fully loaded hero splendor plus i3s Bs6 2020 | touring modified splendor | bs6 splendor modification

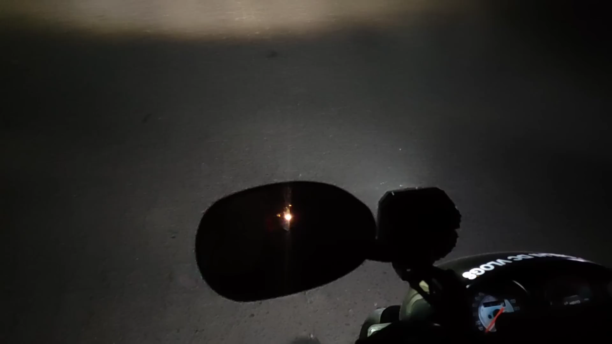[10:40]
और डिस्टेंस जो है देख सकते हैं आप, ये बाइक खड़ी है और यहाँ से करीब कुछ 5 या 10 मीटर का जो गैप है वो थोड़ा सा कम है, जो कि दिख रहा है हमारे को वीडियो में, बाकी इससे आएगा आपको दिख रहा है पैच, वो पूरा चमक रहा है,